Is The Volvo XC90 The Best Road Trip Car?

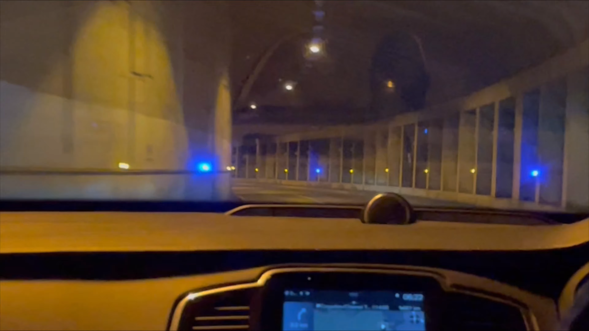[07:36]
which was absolutely amazing but on the trip back you'll see all the night time travelling it was so early when we got up it's so dark but yeah I've just sped this bit up because it's not really that much to see in the dark.
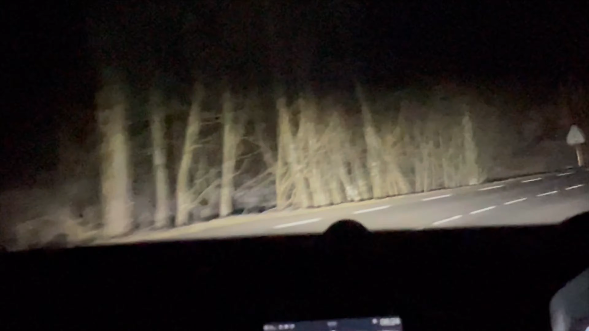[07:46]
If you enjoyed this video I really hope
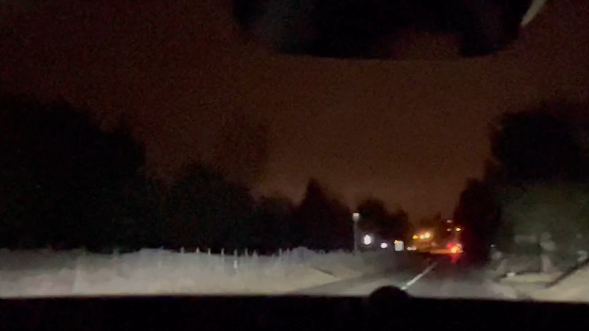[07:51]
you did and make sure to come back for next year's one but don't worry it's not over just yet.
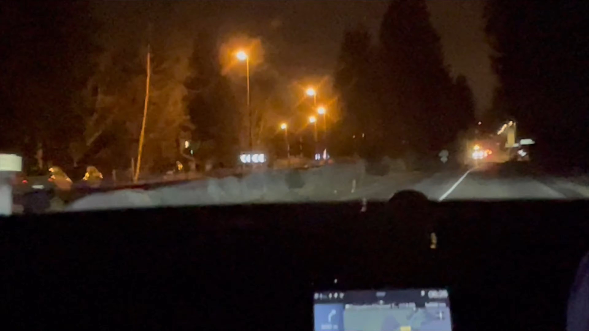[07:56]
As you can see we're leaving through the valley heading through Chamonix and it's so sad to be leaving the Mont Blanc valley so soon because I feel like a week just isn't